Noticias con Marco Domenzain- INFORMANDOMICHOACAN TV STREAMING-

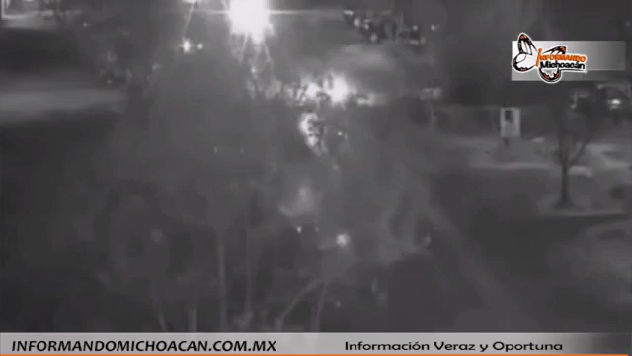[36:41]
Así como está la representación, esto que ustedes ven aquí es el punto de inspección, aquí están las patrullas, todo lo que va al centro de la carretera está lleno de conos, hay tope por acá, y aquí se aprecia como la motocicleta viene, aquí salen los elementos, y aquí es atropellado uno de los elementos, el segundo que accionó su arma aquí está. Ahora, enseguida llegan el resto de los elementos para ver qué es lo que pasó con sus lámparas, y a partir de ahí sucede lo que ustedes conocen.